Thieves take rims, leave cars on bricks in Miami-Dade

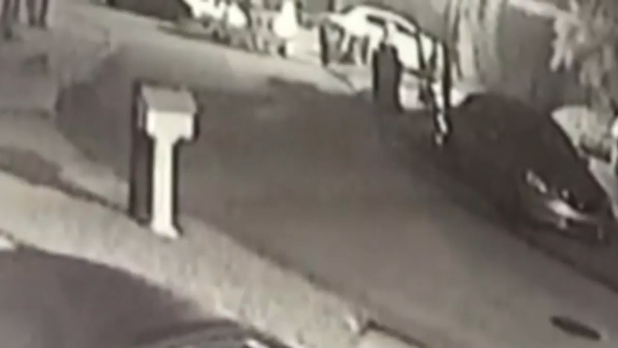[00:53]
Another camera shows them working as fast as a NASCAR pit crew. Four minutes, literally. They pack up and they're out.